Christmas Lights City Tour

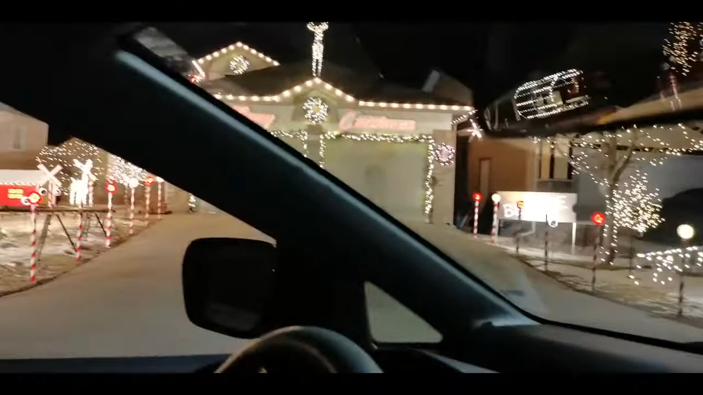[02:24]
Classy. Very classy. Sam, can you see now? Yep.
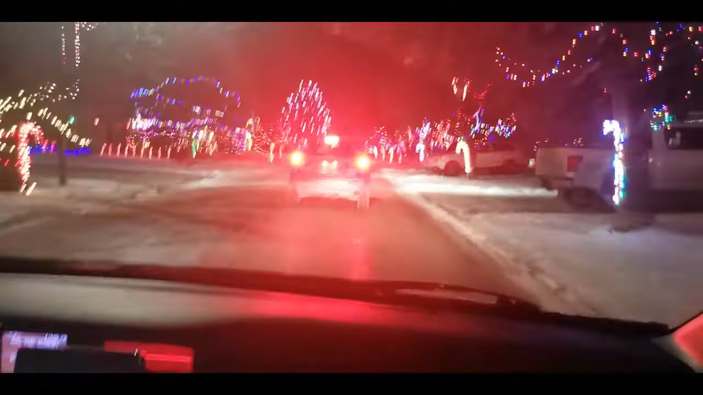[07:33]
It's hard to see the houses because we're moving. Every house has a candy cane. Yeah. Stop for this one. You can't stop. Can't stop. Yeah. We gotta keep people going. Behind us. Okay, well, we can. I know, mine's all blurry too, sweetie. I can't get good muscle. It's okay, all good. So far, though, I like the house that we just saw.
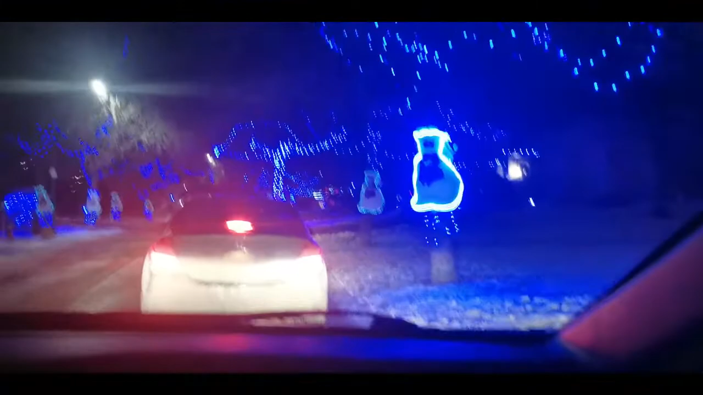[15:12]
Oh my goodness, that's so cool. Look, you can see the little line. Yeah, they're wearing masks. Mommy? Wow, so everyone has to get blue lights. So far, this is my favorite lane because I like blue. I know. So when no one's favorite color is blue. Street, they welcome you to yep. probably. Like Frosty. From, you know, Christmas with the Cranks. But that's cool. And you guys all have to get blue lights.
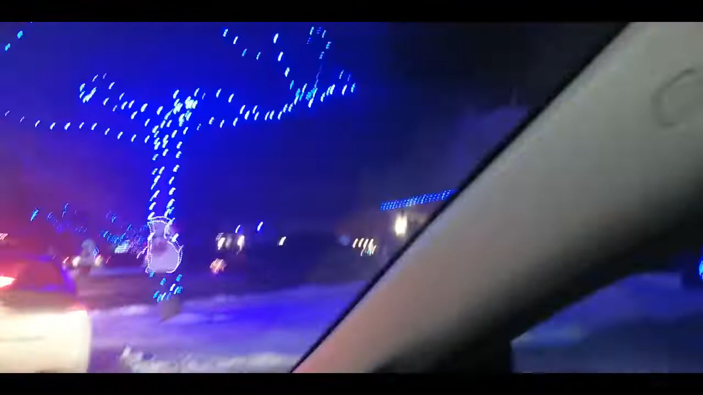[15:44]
Yeah, you're going to do this video, so I don't have my phone out. It's going to be on YouTube. So, yeah, I'm thinking... Oh! Look at the lights straight ahead! Uh-huh. Those are cool.
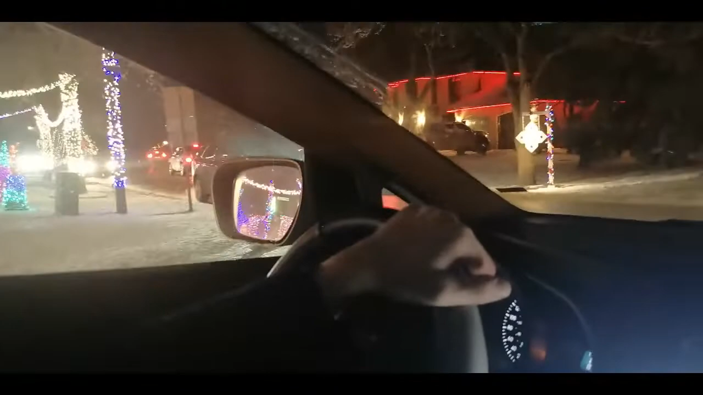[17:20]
Yeah. North Pole Lane! You see the giant Santa Claus? North Pole. It's North Pole Lane. 98.7. That is awesome. Look, look at that house! Army! This one. Look. It says to roll your windows down. Turn the radio. Ditto. Look. It says ditto. Because the other house is so good. Hey, Ellie.
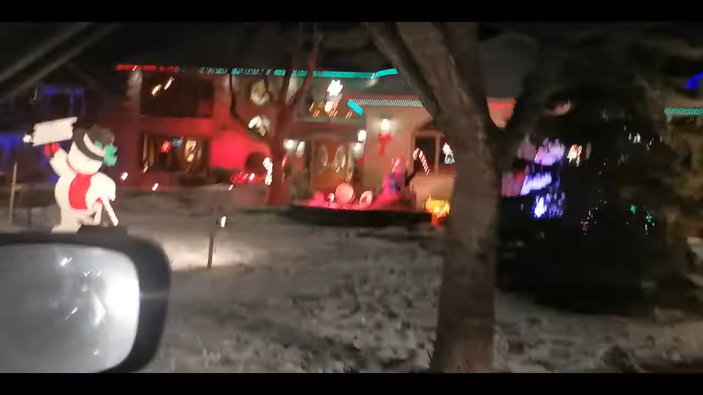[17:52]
Oh, they're actually, that's outside the music. Okay, that's cool. What's right from that thing? That's a grand house.
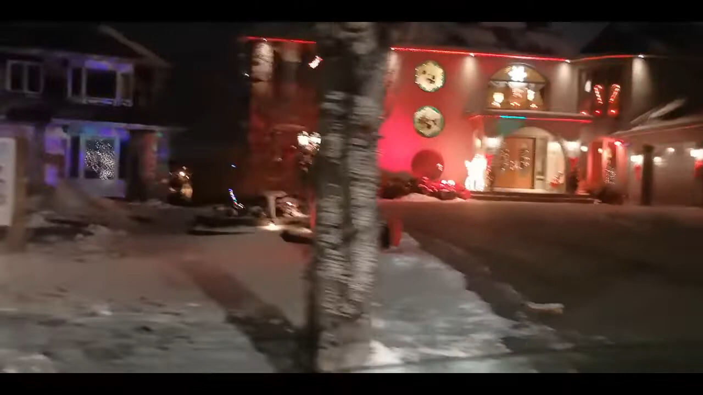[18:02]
That's a mansion. That's a mansion. Yeah, no lights, barely any lights. Hey, look, Santa Claus! Santa's hanging down.
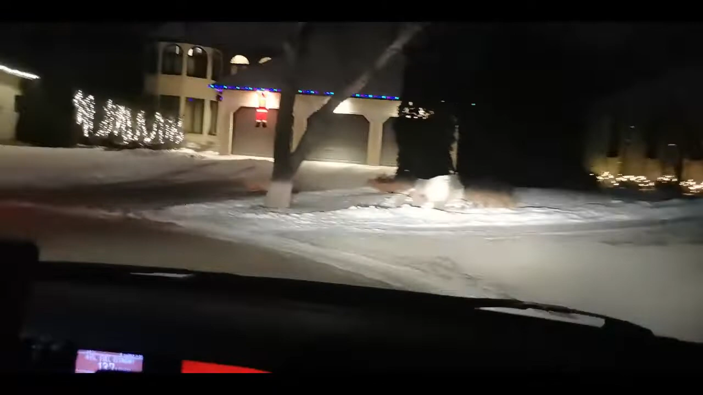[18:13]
We're in Super Lane. That was still the North Pole. Yeah, the North Pole Lane. Now we're stuck because we just went in a loop. Now where do we go? Oh, no. That's an inflatable? I thought that was a statue. It's a huge inflatable. Look at that.
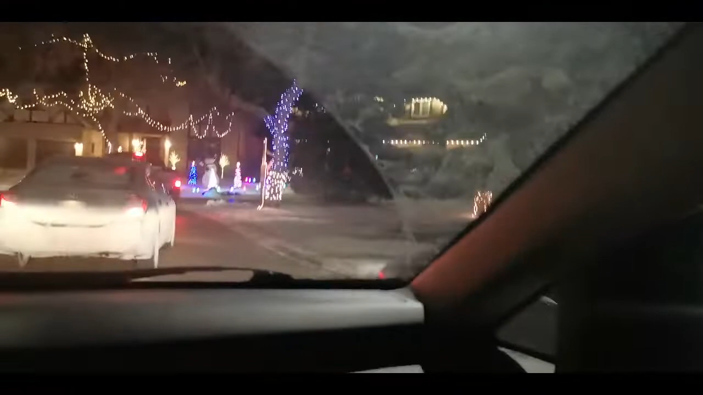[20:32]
Ooh, here's someone who'd put some effort. Look at this! Ooh, that's a cool house. Frosty!